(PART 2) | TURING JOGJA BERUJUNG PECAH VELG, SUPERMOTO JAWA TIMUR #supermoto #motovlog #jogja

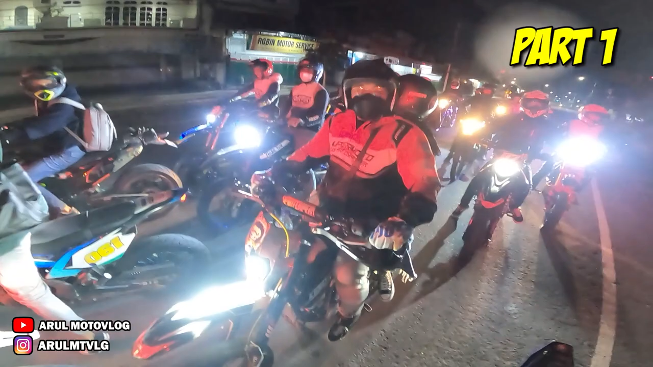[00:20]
Oh, banyak yang ketinggalan, Cok. Banyak yang ketinggalan aja.
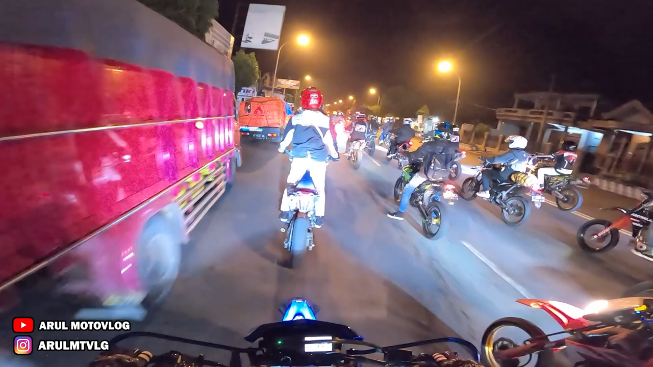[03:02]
Nah, apa, Cok? Ditutup kah jalannya?
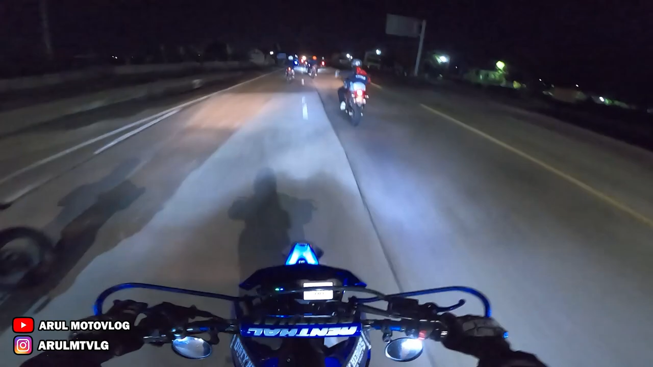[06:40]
Kayaknya baru lihat tadi WR ini.
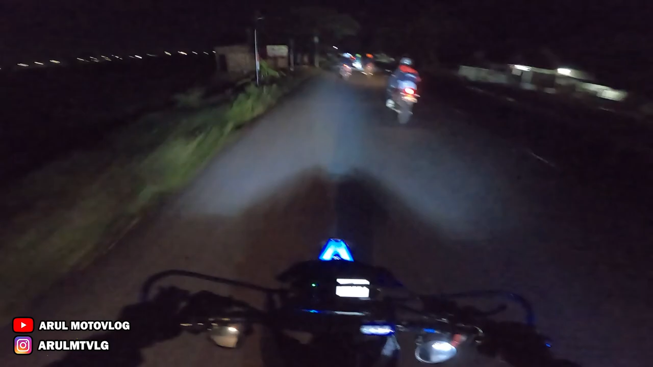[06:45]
Itu jalan tol sana itu. Baru nyampe Sragen. Iya tadi Sragen kan bener, ada pelangnya kok. Ngantuk sih. Tapi kalau kayak gini mah langsung hilang ngantuknya, Cok. Soalnya rombongan terus knalpot racing kan.
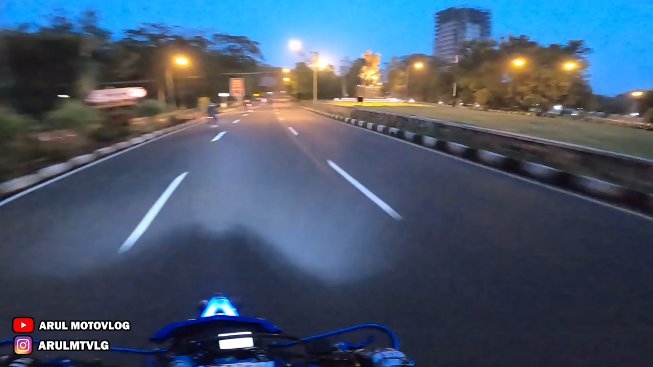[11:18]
Tuh patung kuda tuh. Udah lumayan deket.